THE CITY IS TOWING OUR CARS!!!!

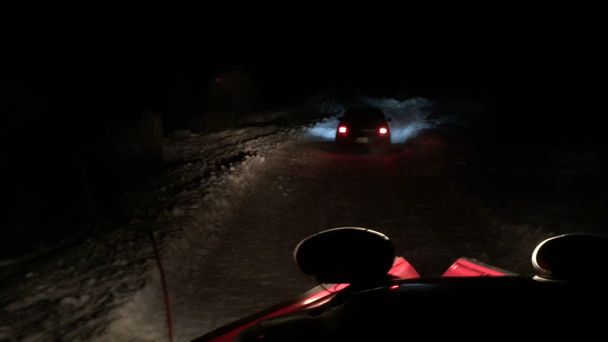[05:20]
Alright. Well, there's the Subaru rallying through the snow.
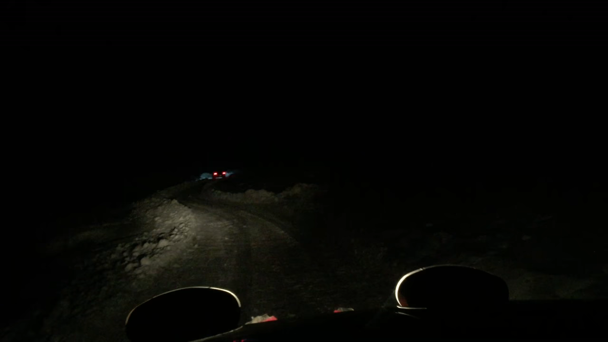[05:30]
We just don't get stuck. We had to plow all this today. Man, it was deep. Kind of crazy. I had to plow because no one didn't get cars in here.